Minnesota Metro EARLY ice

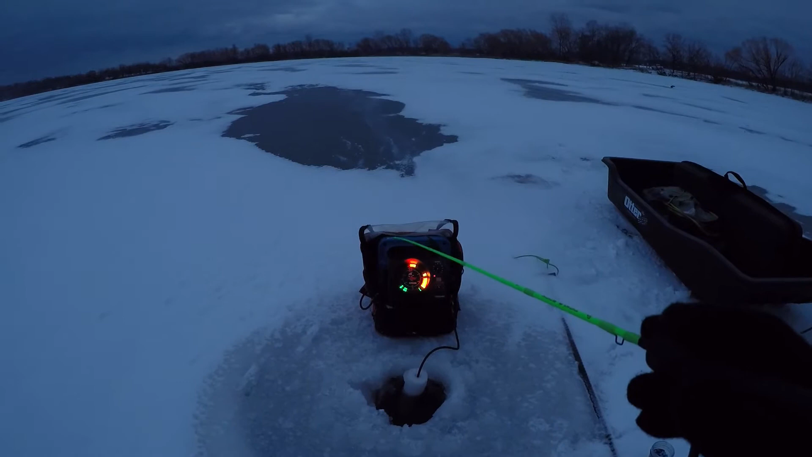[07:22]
For the couple fish that have moved through, I've been trying to get down there quick. Just to see if there's any others that are moving through with them. If it is a little bit of a school moving through, I think the ones that we have seen so far, though, are just kind of random little fish that just happened to me cruising around.